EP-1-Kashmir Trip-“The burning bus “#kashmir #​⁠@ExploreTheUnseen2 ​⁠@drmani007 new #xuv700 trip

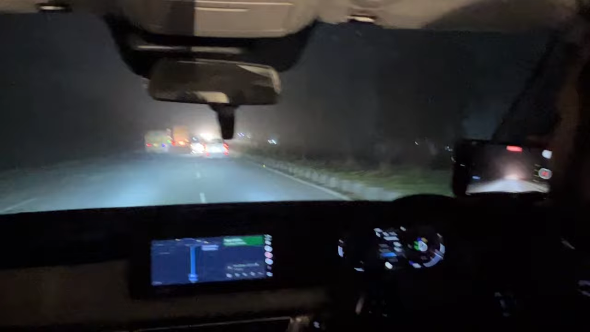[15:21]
सही बात है, खरीदवा देंगे यार भाई साहब, क्या दिक्कत है, कोई बात नहीं यार, पैसे वाले लोग आदमी हो आप यार, ऐसी कोई टेंशन वाली बात नहीं है। ये देखो कितने ड्रॉपलेट्स आ रहे हैं, लग रहा है कि बारिश हो रही है।